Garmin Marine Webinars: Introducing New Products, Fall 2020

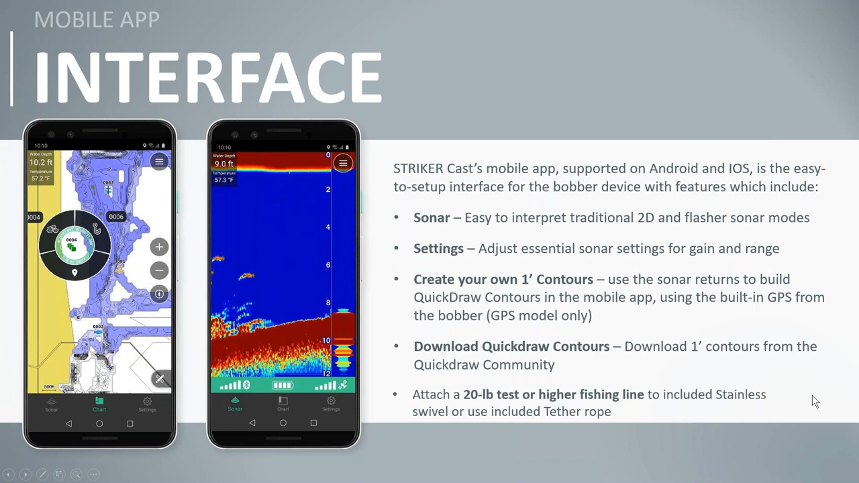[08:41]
or download from the community and then make sure you know you want to attach 20 pound test or higher fishing line and then use the stainless steel swivel the tether rope is good for what dal was saying too if you have if you're ice fishing you have a bunch of different holes you can just drop it down in that hole and kind of see what's beneath you know
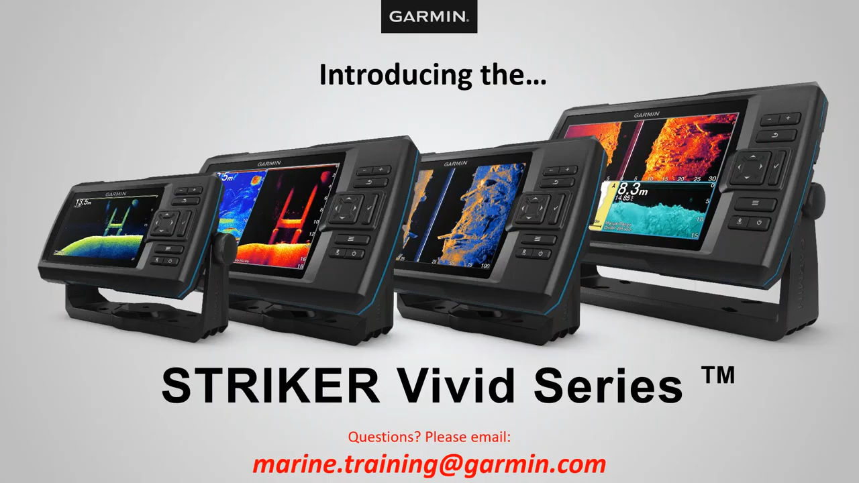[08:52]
also also john for the kayaker out there you know if they just want to throw that tether out pull that uh pull that steady cast you know behind them uh and then when they go over spots they uh they can mark those fish yeah that's a really good point so simple for that kayaker yep next up what do we have here we have the striker vivid series and how do you and i kind of talk about the striker series dal when we're talking to people and training them yeah we just want to remember remind people that
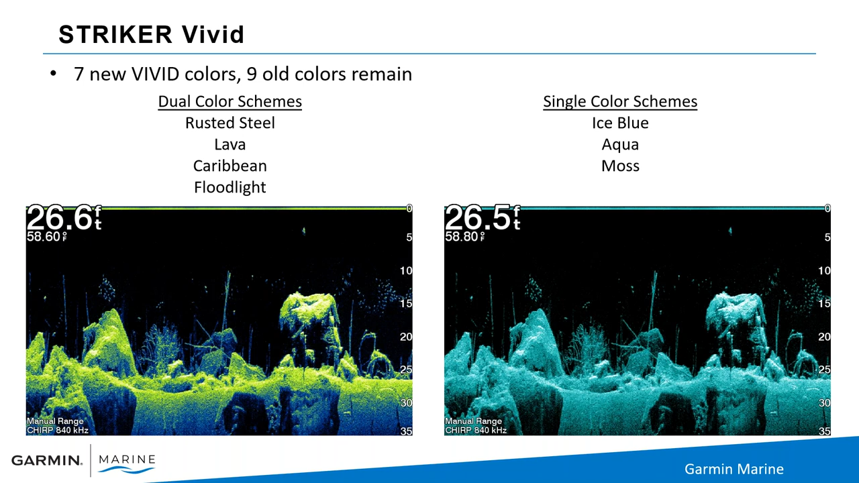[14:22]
and i can see those suspended targets we even see it with our pros each pro has their own you know preferences to what kind of color palette and how they're actually utilizing it exactly some guys like certain colors for bait if they're trying to find bait they'll switch to a certain color palette and and then when they're actually targeting bass or crappie or anything like that they'll change to a different color palette so what's nice about this especially if if you're giving this as a gift or if you're buying it for yourself remember with garmin we try to make it really easy for you it's in the box so when you go and you see this striker on the shelf in the box you get the striker fish finder transducers included power cable tilt
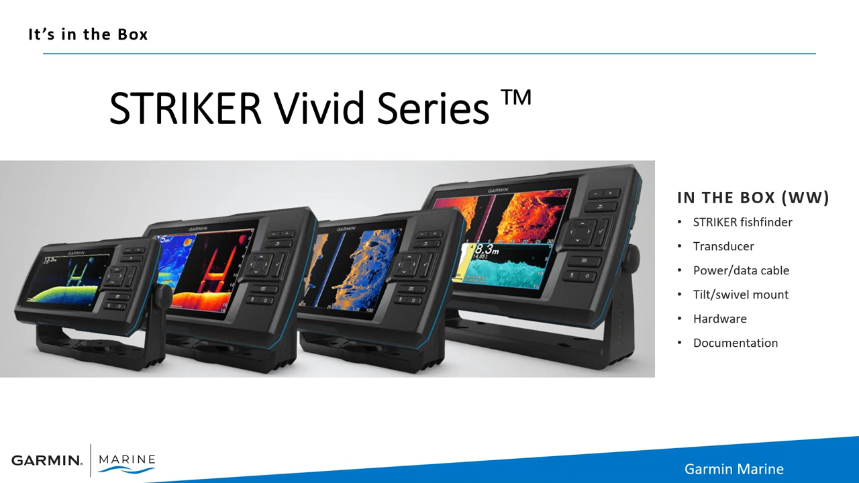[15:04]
mount hardware and documentation so simple easy mounted on your boat your kayak and then go out fishing yeah you can feel confident that when you grab that box everything's in it to mount it
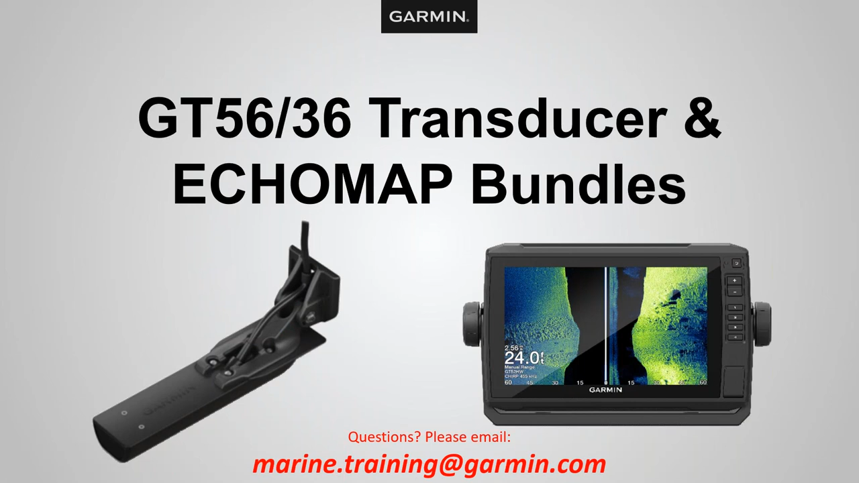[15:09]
all right brand new transducers dow so what what did we do with the gt 56 and 36 here and with the bundles yeah that these are pretty cool the these have uh of course the the bundles are are
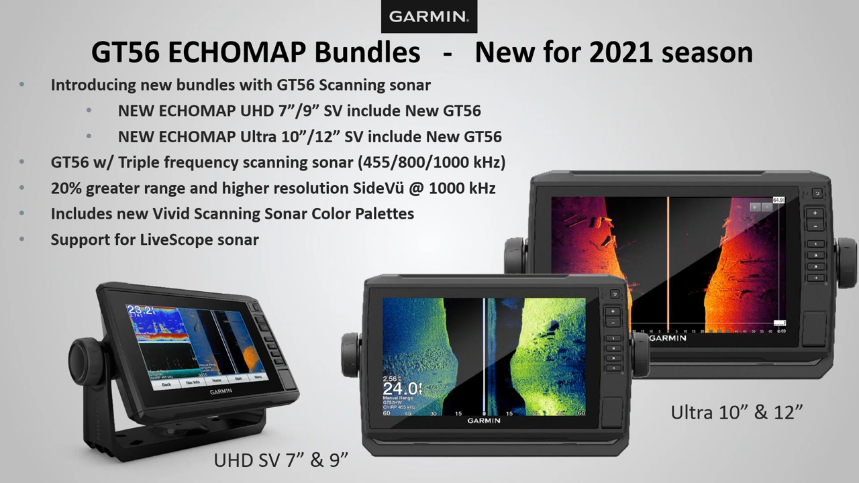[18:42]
so these are the brand new bundles these are the uh uhd svs and a seven and a nine and then the ultras and a 10 and a 12 so seven and nine inch screen 10 and 12 inch screens they're bundled with that gt 56 gives you all the new color palettes built into it and then 20 greater range and and oh i'm sorry john no go ahead no i also wanted to mention we we did do some some other sonar enhancements through software uh so uh if you've got older units you want to make sure you continue to do your software updates
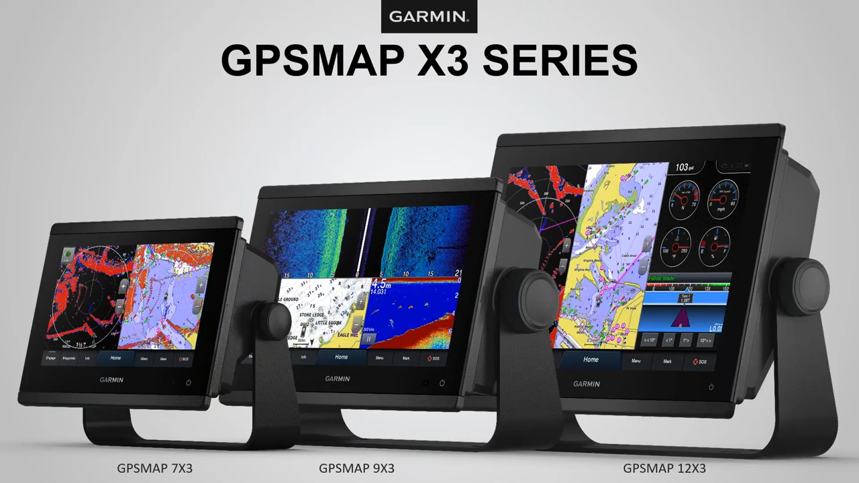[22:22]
so three brand new units the gps map 7x3 9x3 and 12x3 okay the x is just a placeholder depending on how you're going to purchase it do you want a worldwide unit where it doesn't have built-in cartography charting or do you want to get a 743 which has the us inland and coastal charts built in with blue chart g3
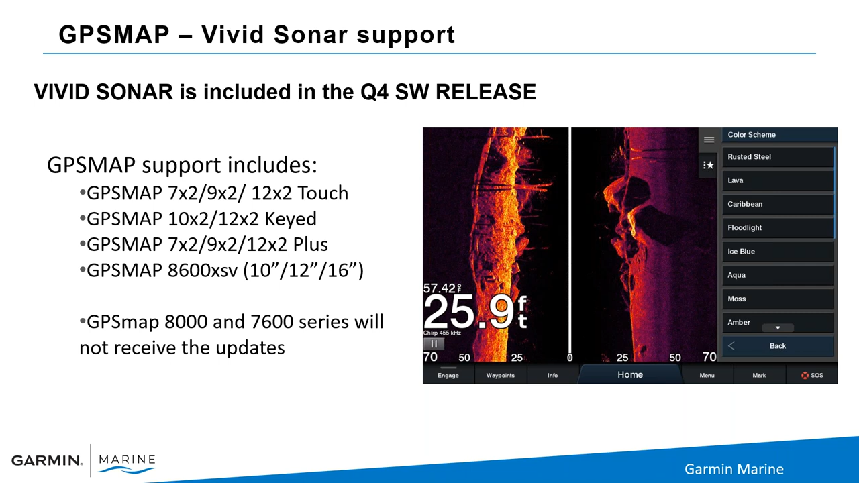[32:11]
On screen: depth 25.9 ft
inch models just remember the vivid sonar color palettes will not be capable going back to the original 8000 series from i don't know five six years ago now dow correct and the 7600 series yeah and and remember do that do that software update because we also enhanced a lot of the features in the sonar or uh in in the sonar so uh uh improved it so you're going to see a huge improvement once you do your software update yeah we're working with ping rates and a lot of things that you're not going to see right up front in order to make that sonar work to its
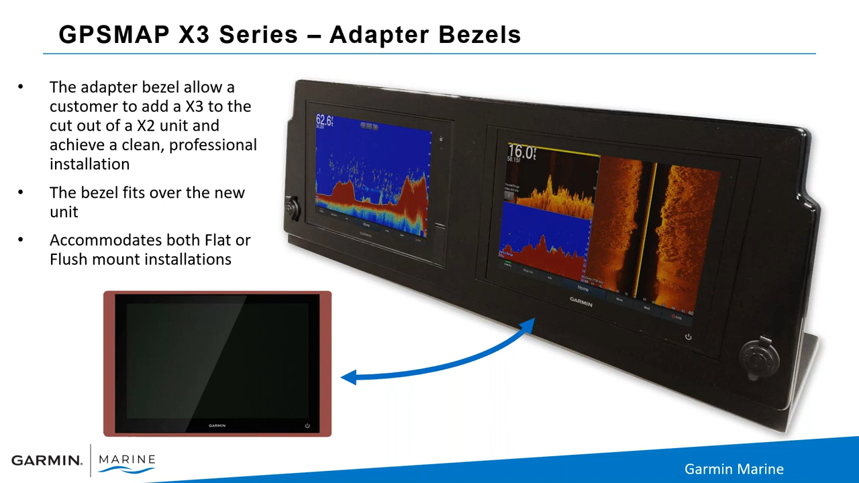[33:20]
and they really really like it but they were wanting to get side view you know and so maybe uh maybe they go ahead and uh and get some money out of their other unit and then upgrade to to this unit the adapter bezels make it simple and easy to do